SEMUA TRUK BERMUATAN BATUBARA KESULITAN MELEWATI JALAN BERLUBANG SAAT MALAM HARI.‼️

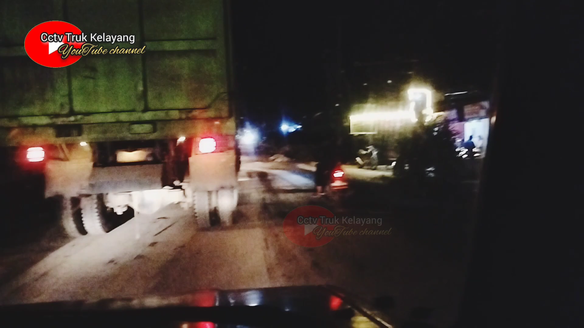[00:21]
bosku ya. Bagi yang teman-teman dari arah Air Molek, mana tahu yang dari Pranam, ini lumayan parah malam ini di Bongkal Malang dekat SPBU.
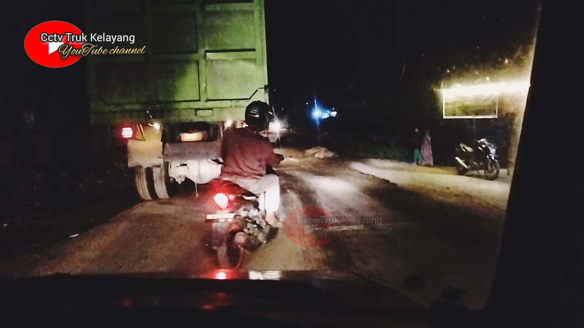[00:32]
Sekarang macet ya, bosku ya. Ini kami jalan sekarang angsur-angsur aja, bosku. Ada berapa titik nih yang cukup parah, bosku?